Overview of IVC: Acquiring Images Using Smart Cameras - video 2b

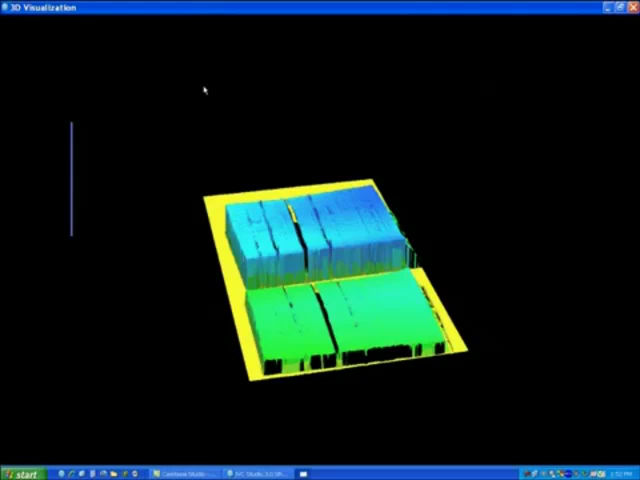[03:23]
I can then double click on that image bank and two windows pop up one is a grayscale window and I can
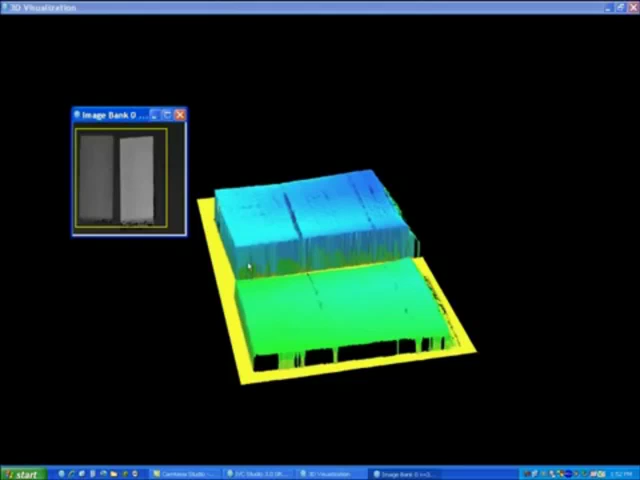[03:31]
move this yellow box around it and it basically represents the 3d visual window over here as well which I can rotate using my left mouse button
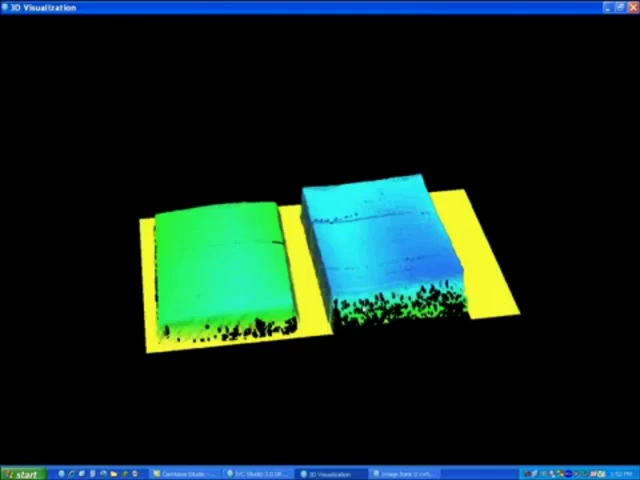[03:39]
and moving around the mouse and you can see that one posted
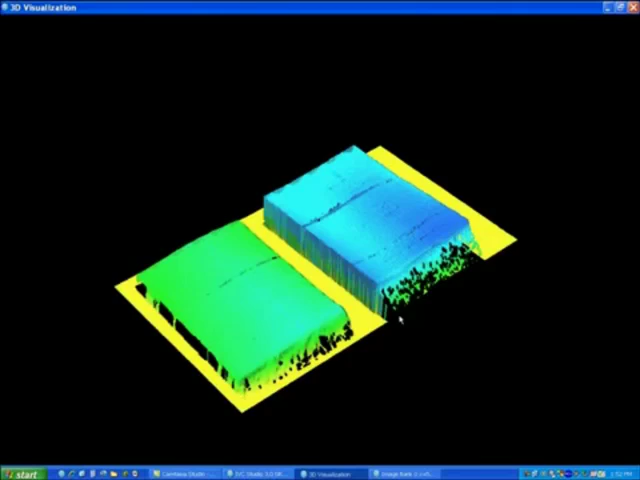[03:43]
note is higher on the other using my right mouse button I can change the color scale
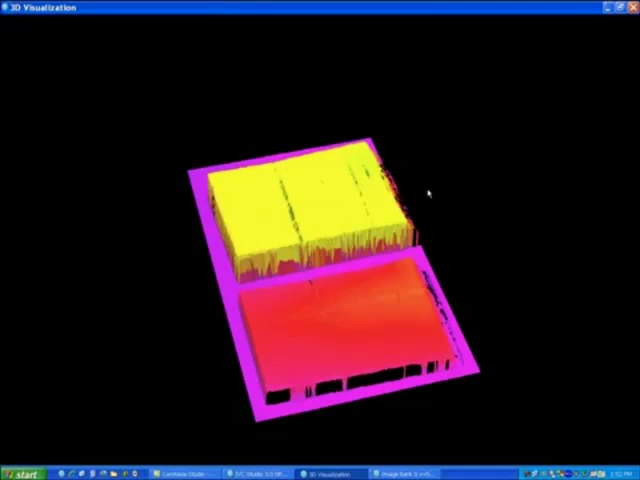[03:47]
to what is basically visual to me and again if I decide to zoom onto one particular feature I can
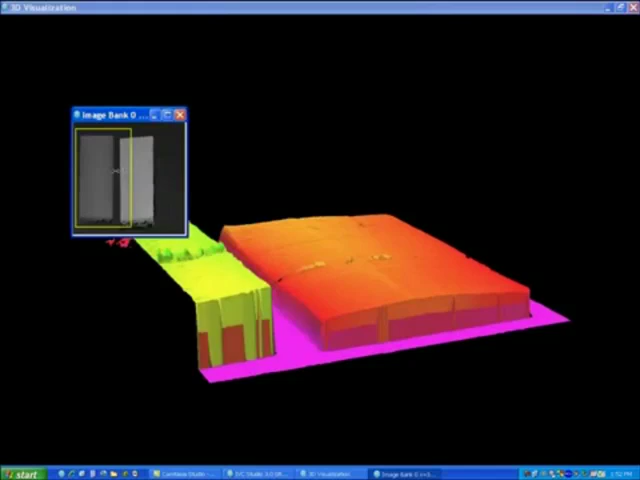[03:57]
tightly close this and be able to see you know what's there
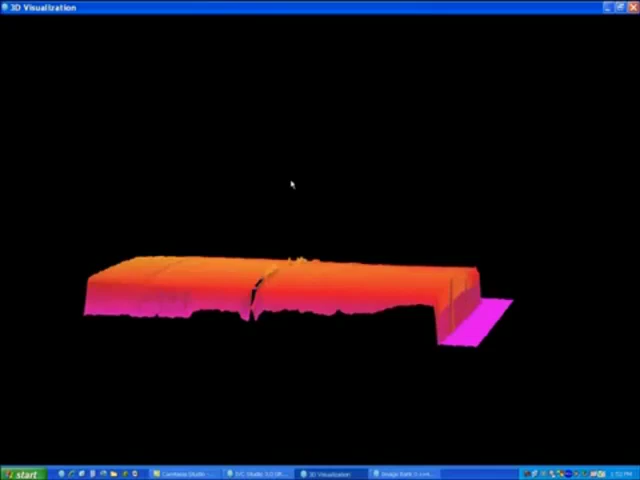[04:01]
so we can see that there is some noise that we can see on top of the objects
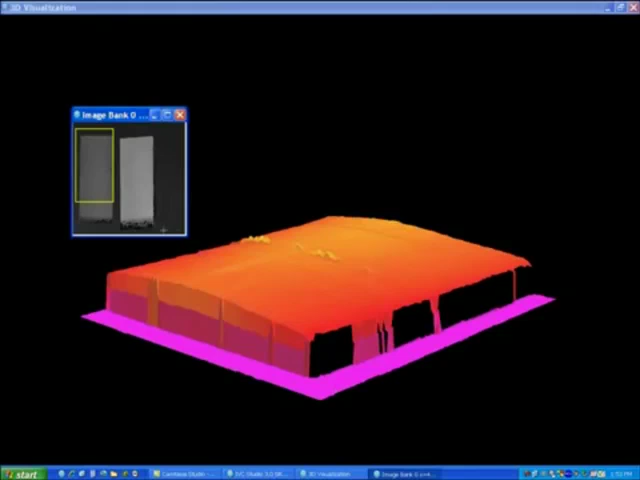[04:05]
over here but now we should be able to go back
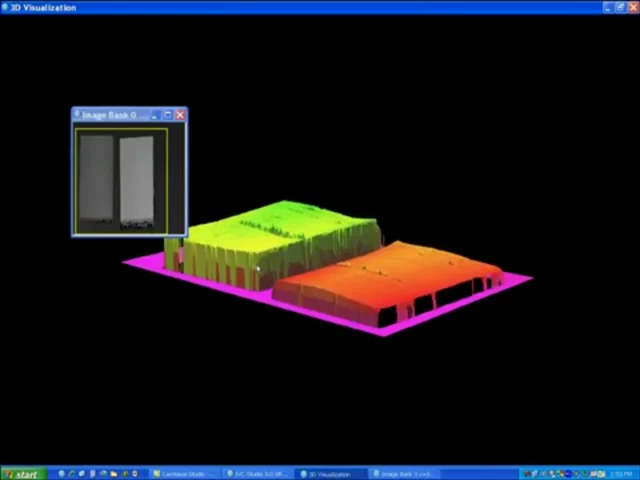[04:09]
into our grab setup parameters and be able to adjust
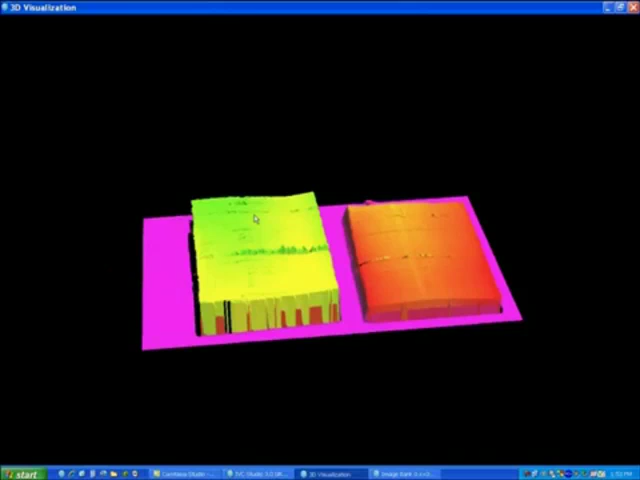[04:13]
the parameters more and refine our image to make it a better quality image